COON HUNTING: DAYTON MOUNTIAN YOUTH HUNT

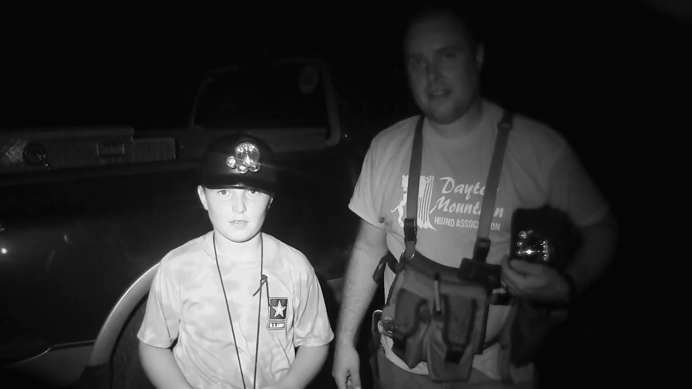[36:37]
I'm here with Ben Bell and his boy, Easton. What happened, Easton? Did you win?